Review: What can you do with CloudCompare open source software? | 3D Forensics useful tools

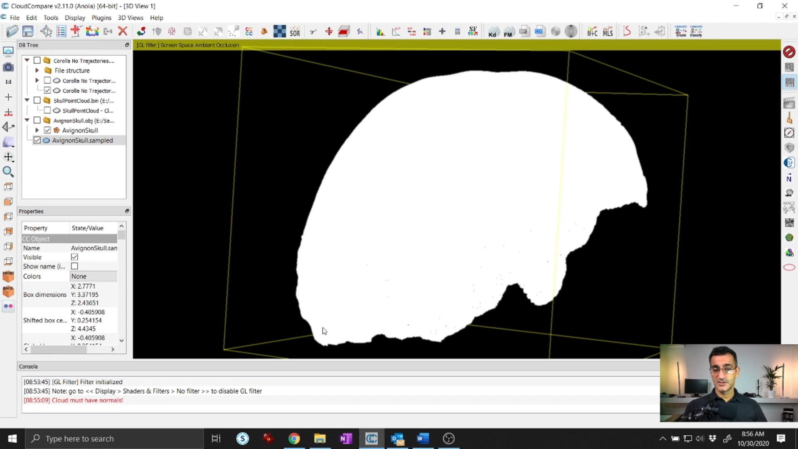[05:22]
For example, here on my screen, I've got something where it's part of a skull, and you just really can't see anything. Well, when you run the ambient occlusion, it allows for a false kind of lighting.
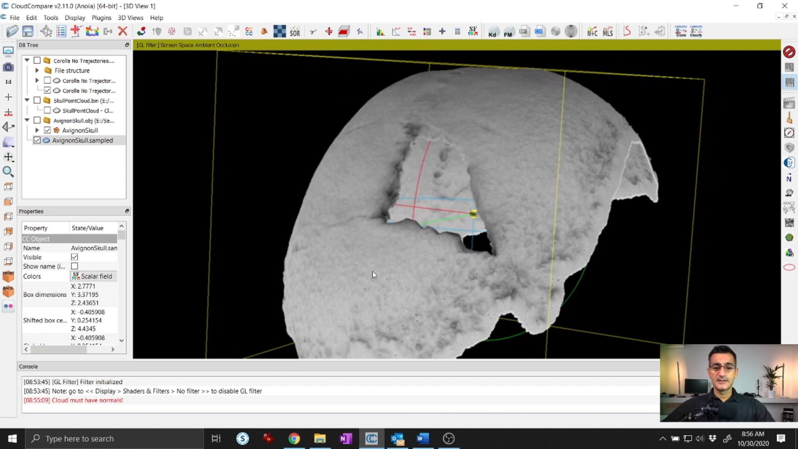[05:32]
And so what you see is there's a lot more details that pop out of your model. This is great in cases where the color isn't all that great, or you haven't captured color at all.
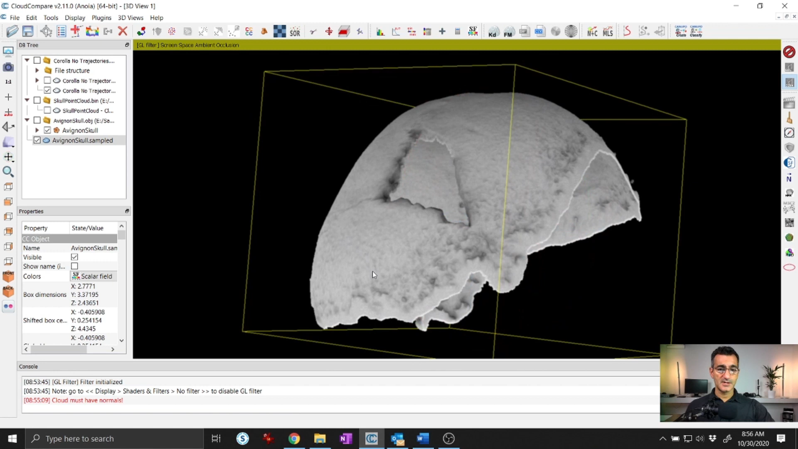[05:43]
But there's some geometry that you want to pick up or that you want to look at.